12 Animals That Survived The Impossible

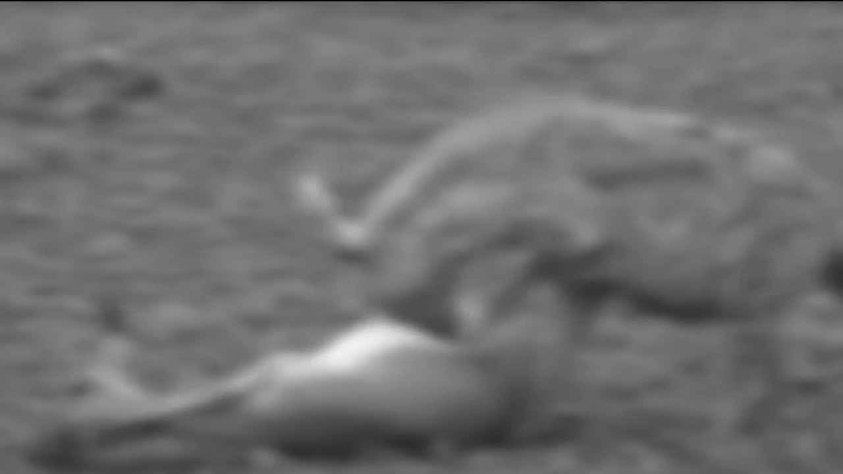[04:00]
It chose to simply lay down and pretended to be dead for as long as necessary to scare off the hyena and the cheetah, and it succeeded.